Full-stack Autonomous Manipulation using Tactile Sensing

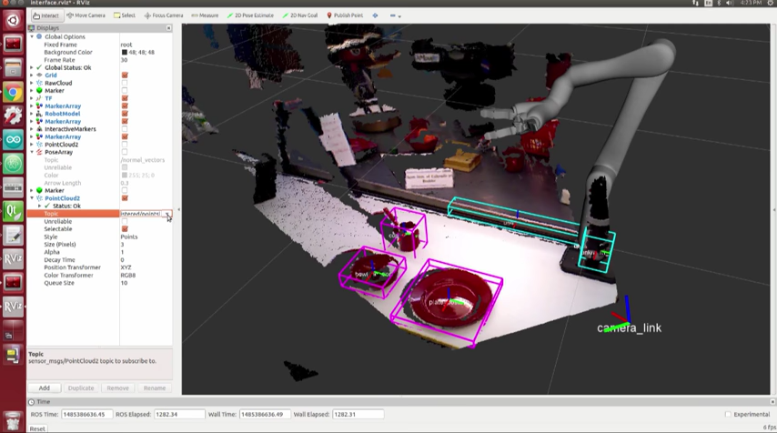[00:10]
3D data from an Asus Xtion RGBD camera is segmented and classified
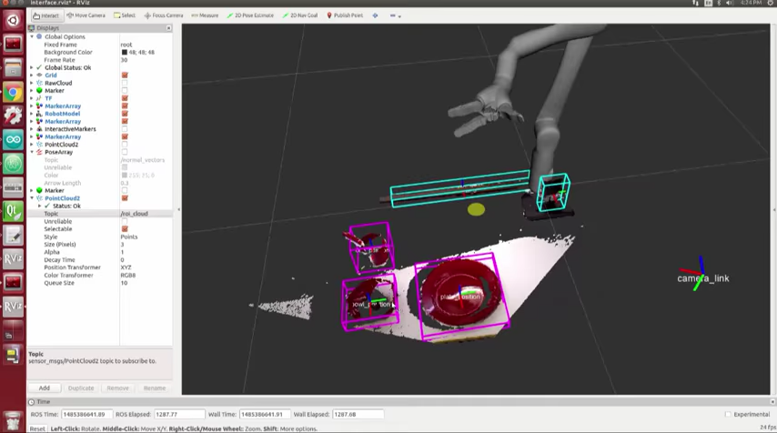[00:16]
using each object's individual surface normal histogram, which can then be compared with those in a database.
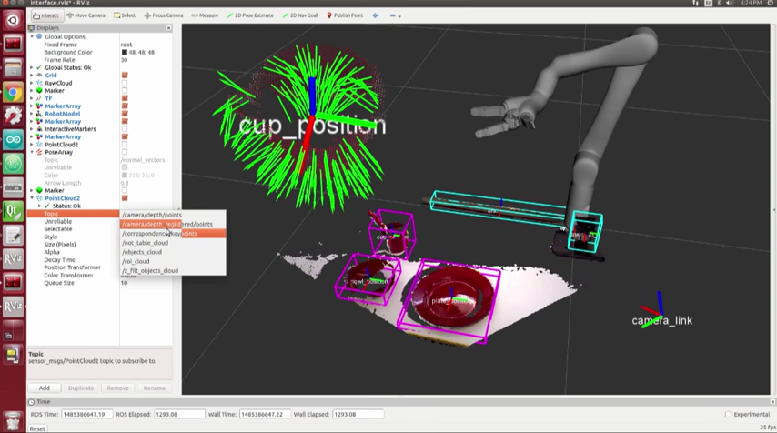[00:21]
The system is able to automatically locate a series of objects and grasp them.
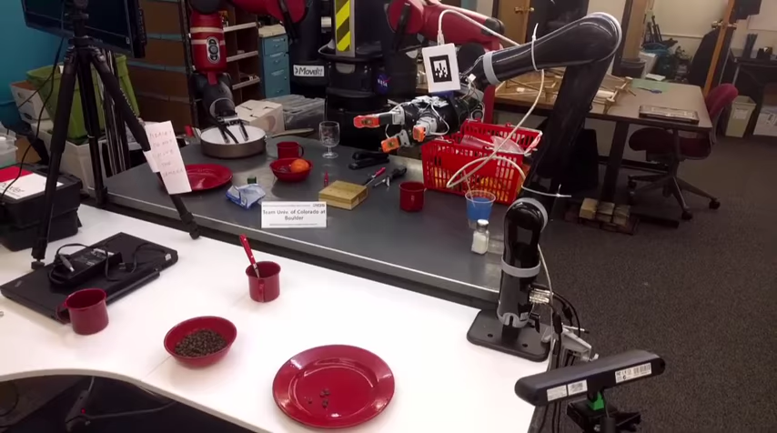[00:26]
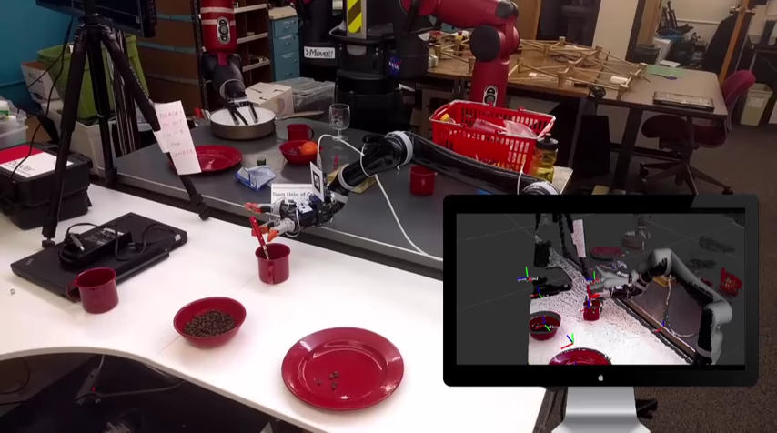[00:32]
In a first task, the robot grasps a spoon from a cup and uses it to scoop some beans from a bowl and dump them onto a dish. A key challenge here is that the spoon is very thin and difficult to locate using coarse RGBD perception.
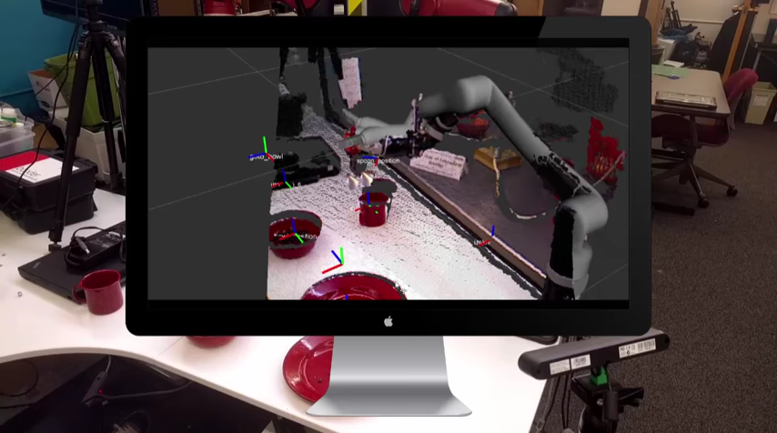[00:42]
We are using in-finger proximity,
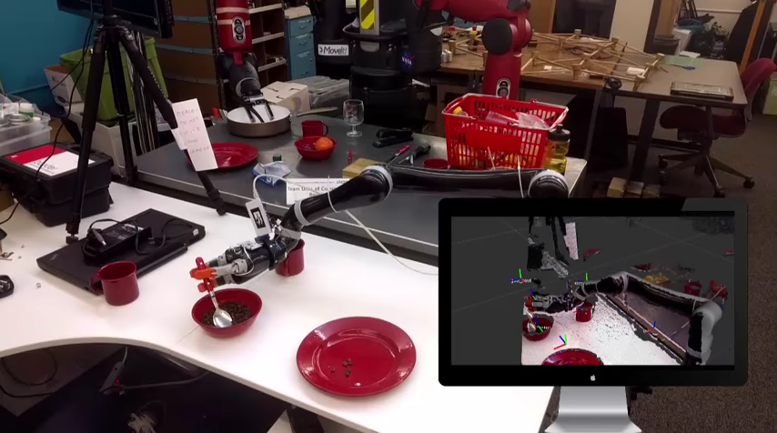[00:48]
contact and pressure sensing to locate the spoon in the hand.
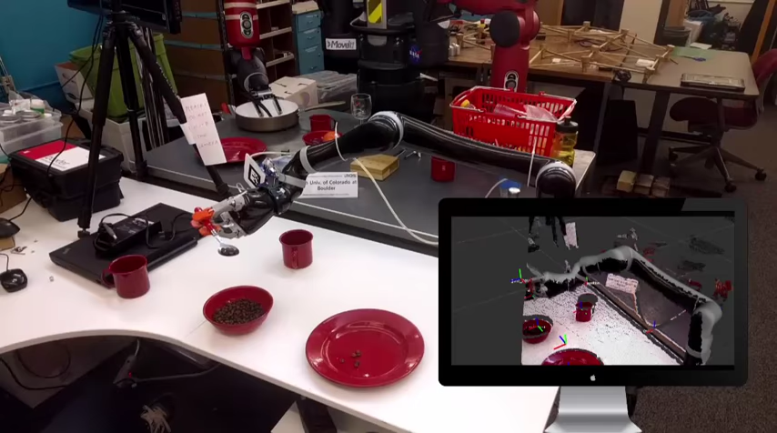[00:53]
This helps us to avoid pushing the spoon around in the cup or missing the spoon altogether. A second task is picking up a towel lying flat on a table.
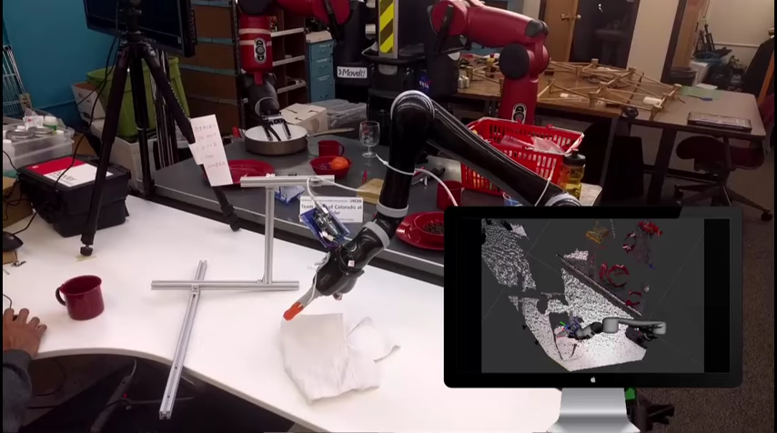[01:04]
Here, proximity sensing in the fingers is used to stop the robot at the right distance from the object and table.